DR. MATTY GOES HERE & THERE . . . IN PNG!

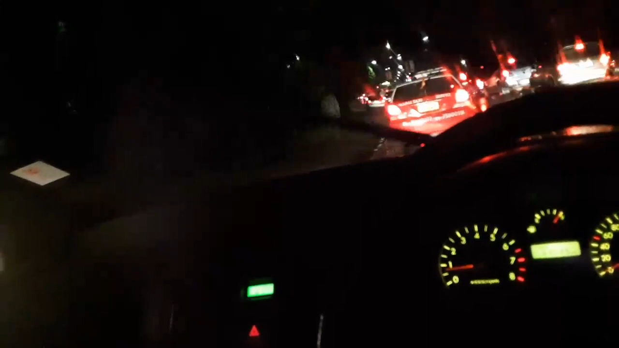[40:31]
I can hear him revving his engine. I'm creeping along here buddy. I'm going to get back off. These PMV guys are awful. I mean. They all have a reputation. Nobody likes them. They're just awful drivers. And they're very aggressive. And dangerous drivers. Some guy is just standing here.
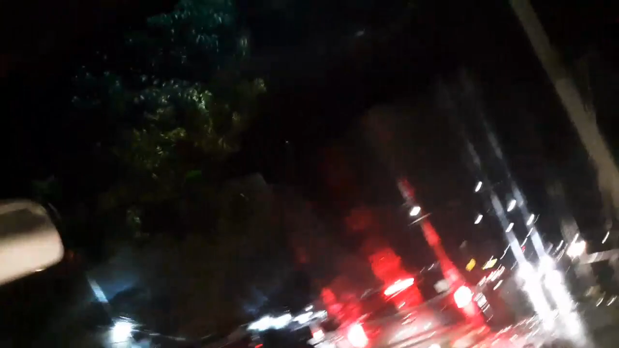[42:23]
I guess it wasn't an accident. I guess it wasn't an accident. Or isn't an accident. Because. We all kind of pulled over into the right hand lane. That's why I'm in the right hand lane. For. From. For which I had to. Fight a PMV. Who was trying to cut me off. The guy who was. You know. Dogging me. And. Riding my back. And now we're just like creeping along. And. And it sucks.
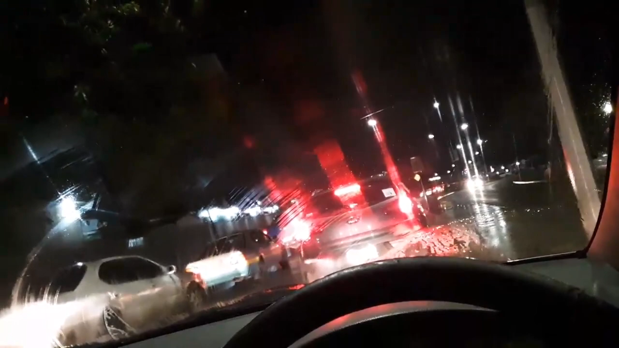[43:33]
Uh. Ahead. Um. It could just be traffic. Although. I don't know. I don't see a lot of cars coming around on that side. To get into the traffic. Get it. To merge. So. Maybe there is. Something up front. But I don't know. I mean. The police car. A whole bunch of cars in front of me. Got over into the right lane. So I thought. Oh. There must be. A car up. Up ahead. In the left lane. That's broken down. Nope. There's nothing here. Nothing there.
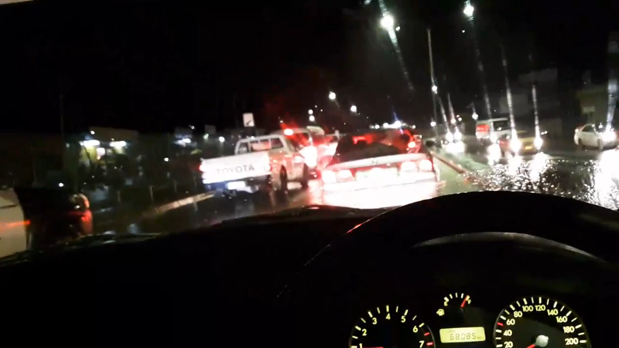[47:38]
I would ask. I said. Officer. You know. Traffic. You know. Accident. Traffic. Just traffic. And I said. No. Flooding. It's flooding. Yep. It's flooding.
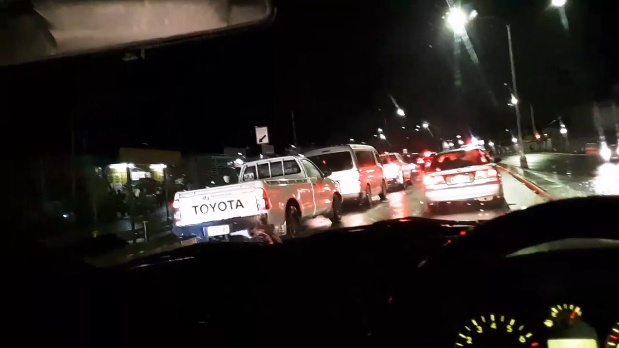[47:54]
I guess the pump. Broke. Or. They've got a pump. Up there now. I don't know.
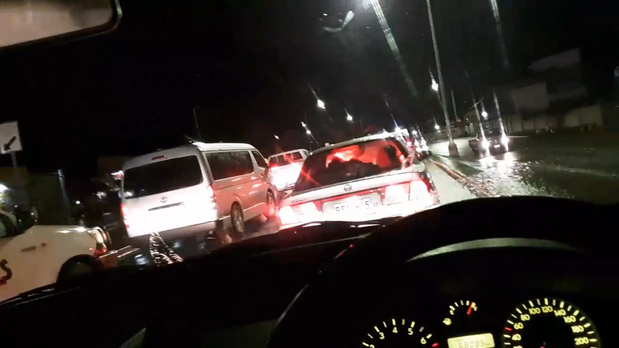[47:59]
But. There's flooding. So. I guess people are. Creeping through the water. Wonderful. Yeah. Yeah. That was my worst fear. Because it's like Jersey City. Jersey City. You know. It floods. At the drop of a hat. And it's awful. And it cuts off. Roads and stuff. But. This is not. Even. I mean. That's bad. And that's bad.
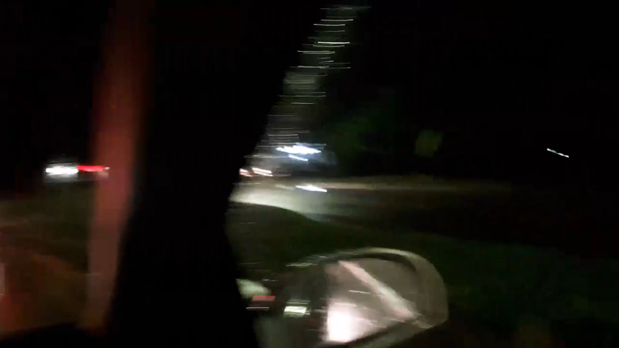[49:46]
There's a cop over there. Say hi Michelle. My cousin's a police officer. So you can say hi to your brother. Brothers in blue. Brothers and sisters in blue. Okay. We can see the water here. It's actually not too bad. It's blocking one lane. I don't know why people.
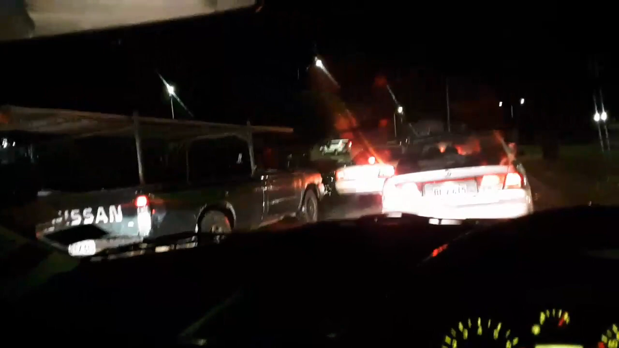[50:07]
People are going crazy about it.
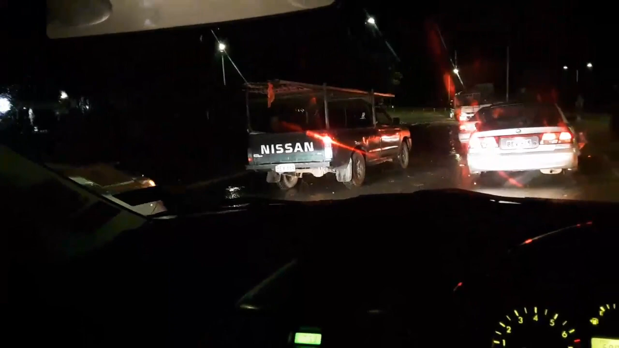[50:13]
Oh wait. Nope. There's more. It's actually worse.
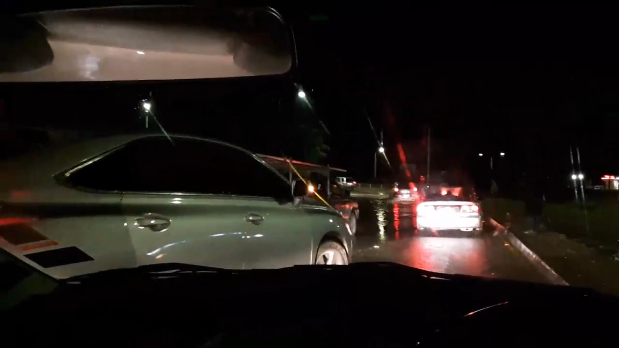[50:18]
Letting this car in front of me go ahead. Yes I know.
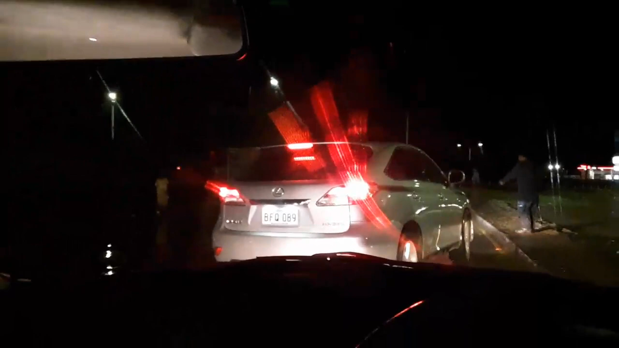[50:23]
Well. Now we got another person. You're just going to try and pull him from. Come up beside me. No. Don't do that. Hello mister.
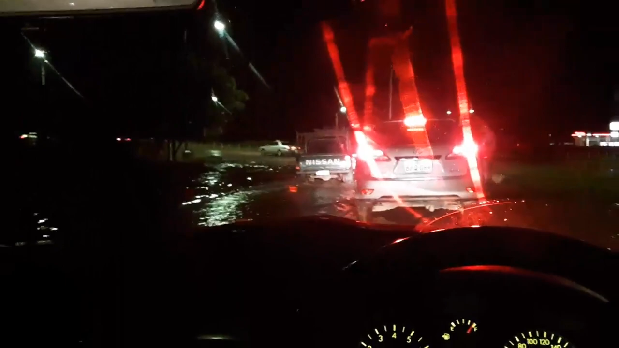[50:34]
Here's a police officer. Say hello to your. Brother police officer.
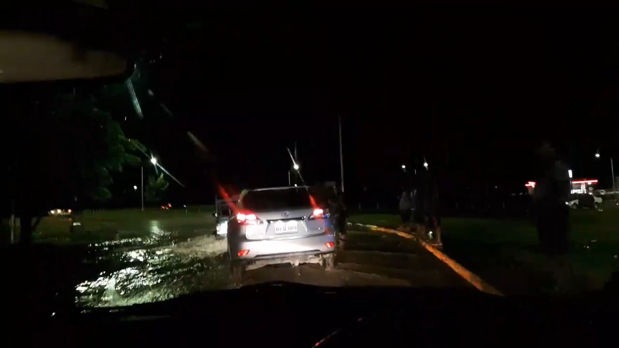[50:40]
Oh. Drive directing me through. Thank you mister.
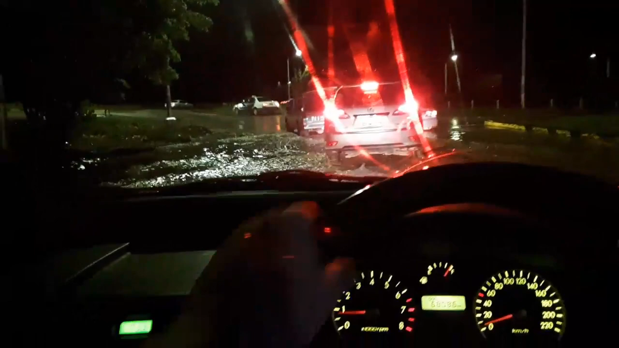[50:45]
Thank you mister. Thank you officer.